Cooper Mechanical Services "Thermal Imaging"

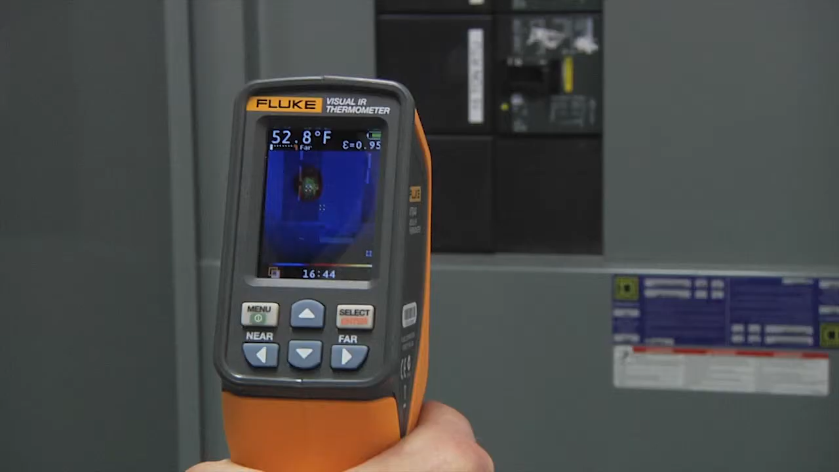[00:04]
On screen: spot 52.8°F
Cooper Mechanical Services brings you the latest in thermal imaging.
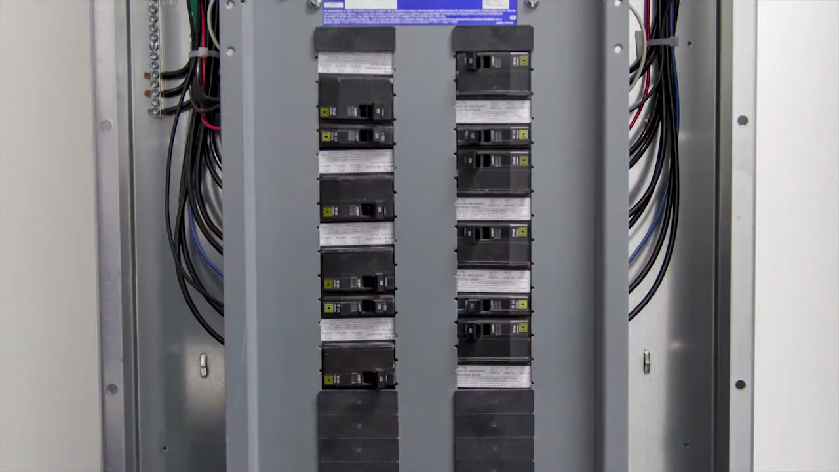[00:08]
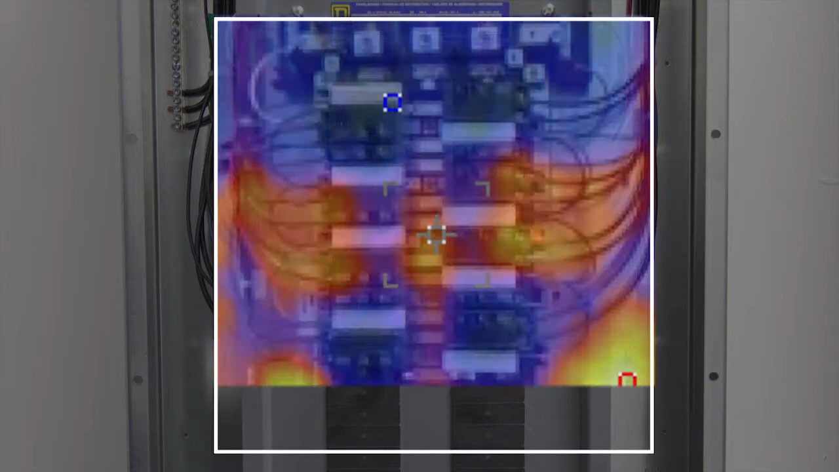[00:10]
By using special cameras that detect infrared energy or heat,
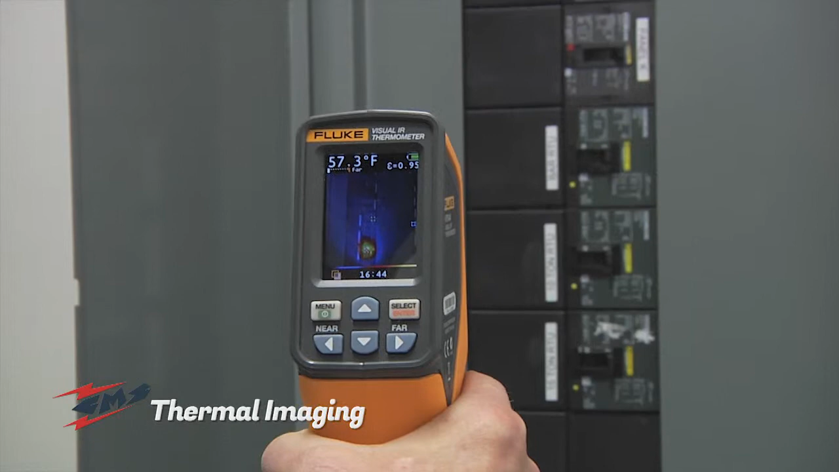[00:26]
On screen: spot 57.3°F
Thermal imaging cameras can provide an amazing amount of information about your electrical,
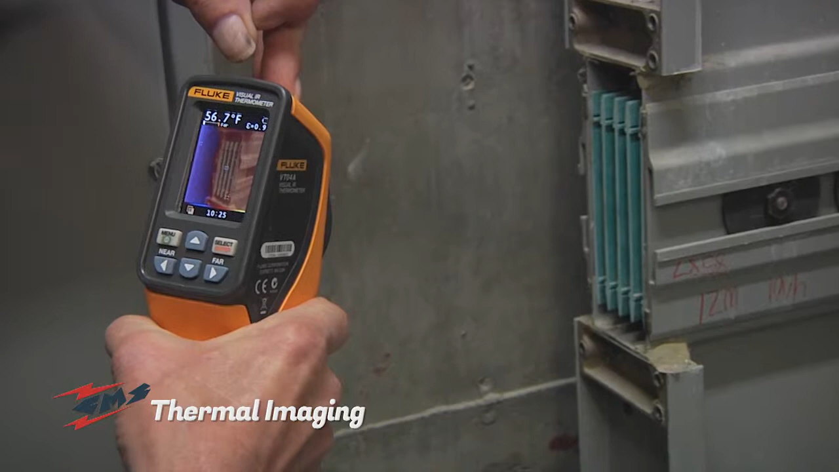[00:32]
On screen: spot 56.7°F
heating and air conditioning systems, as well as the energy efficiency of your facility. These cameras allow trained technicians to see inside equipment, which can't be seen by the naked eye.
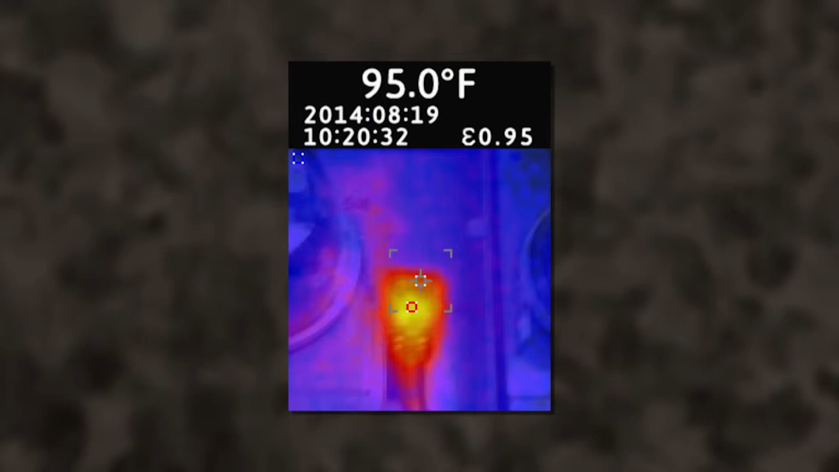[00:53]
On screen: spot 95.0°F
If an area is showing too much heat, it might indicate a problem. Many electrical and mechanical problems begin as an increase in temperature.
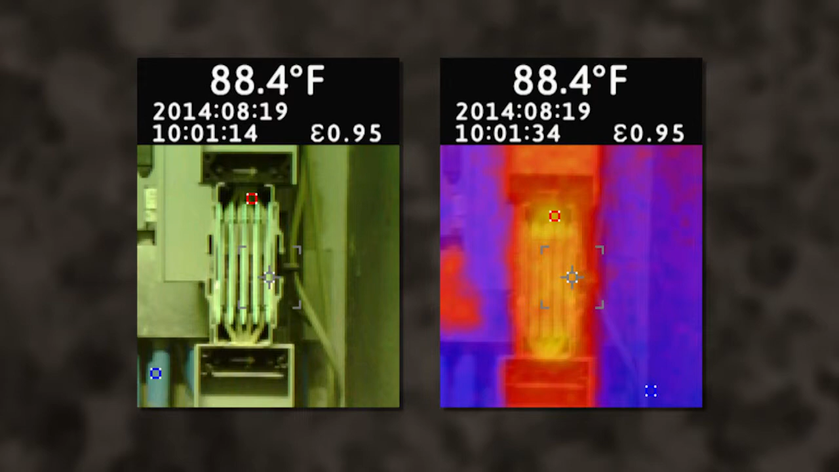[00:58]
On screen: spot 88.4°F
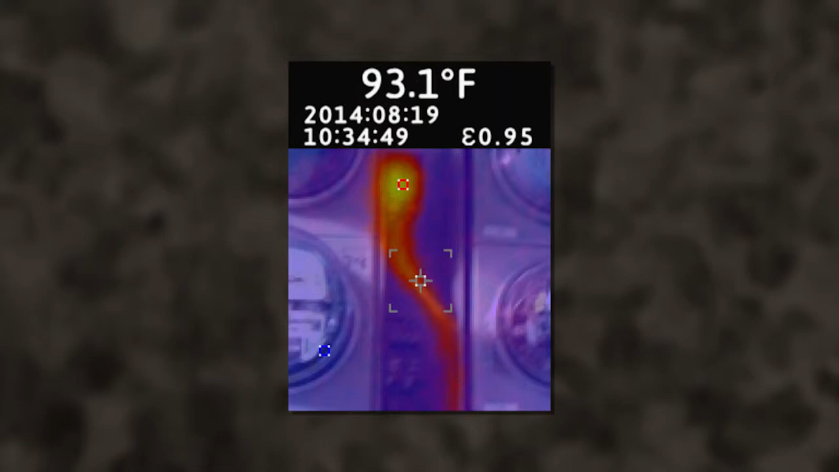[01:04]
On screen: spot 93.1°F
With a thermal image, you can pinpoint where the issue might be and then, knowing this vital information,